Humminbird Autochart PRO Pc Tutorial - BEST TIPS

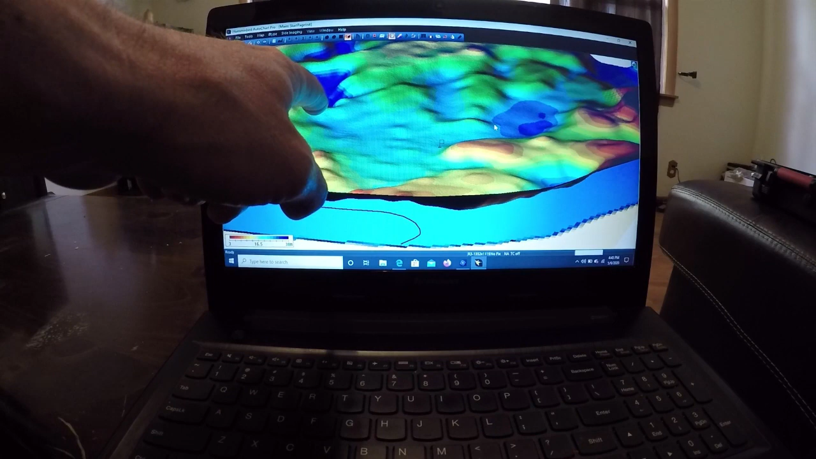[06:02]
You can see all these humps, a little hump right here,